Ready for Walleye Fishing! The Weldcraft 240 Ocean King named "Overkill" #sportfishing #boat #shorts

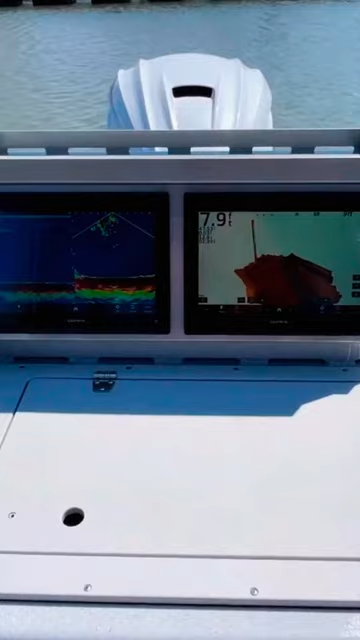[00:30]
Got four transducers running all different frequencies to give us all kinds of different
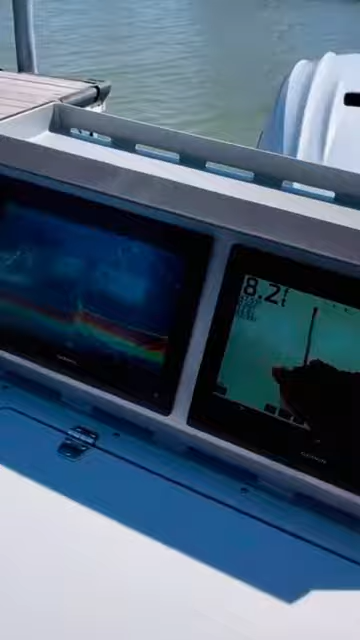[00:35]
pictures and we're about ready to roll for the season.